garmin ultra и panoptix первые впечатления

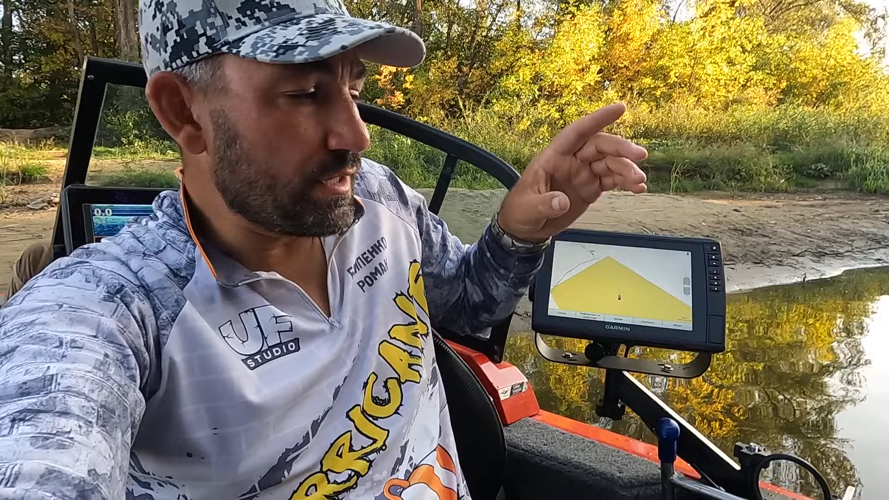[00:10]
вот этого моего комплекта от недавно приобретенного эхолота я рассказывал к его приобретал там отдельная история можете посмотреть вот тут будет ссылочка где-то вот расскажу про мои первые впечатления вот это в этом аппарате это хамап ультра десятка с подключенным к ней датчиком ls34
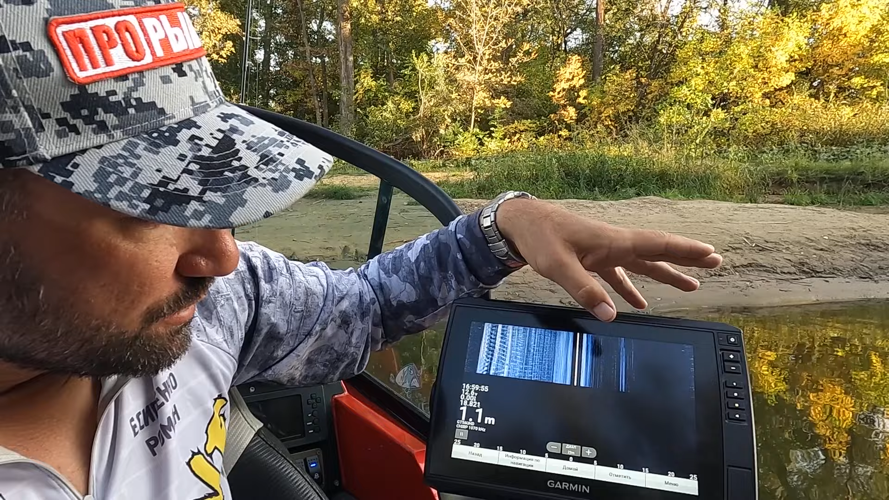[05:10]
выставил но у тебя есть еще настройки Настройки сонара дополнительно. И ты тут меняешь помехи, устранение помех и переменный коэффициент усиления. Если ты меняешь любой из этих показателей, опять надо менять контрастность и яркость.
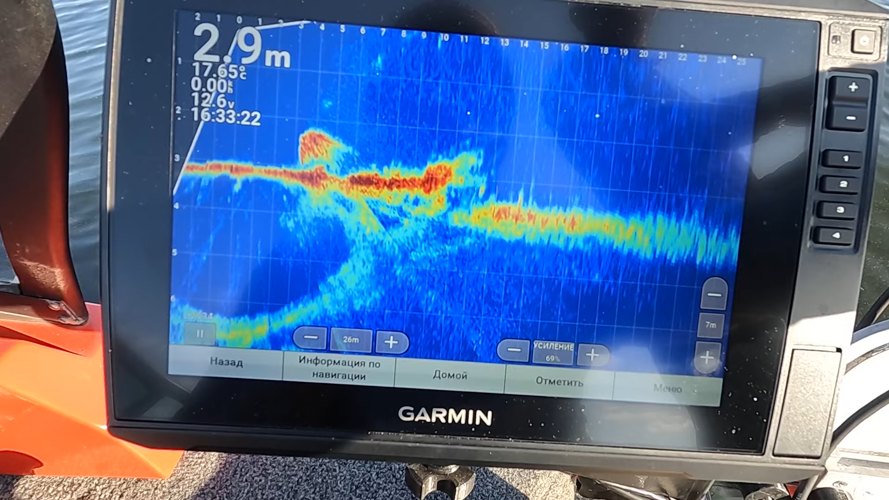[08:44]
On screen: depth 2.9 m
Пошла. Вот смотри, четко видно, бель стоит, рыбки.